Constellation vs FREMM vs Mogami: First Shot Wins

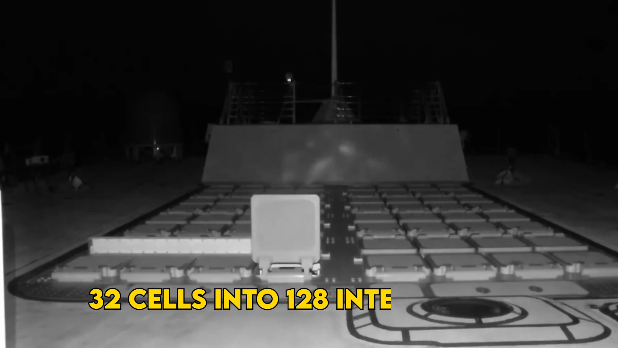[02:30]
A max anti-air warfare, AAW, load turns 32 cells into 128 interceptors before you mix in vertical launch anti-submarine rocket, VL-ASROC, or tomahawk length cans later.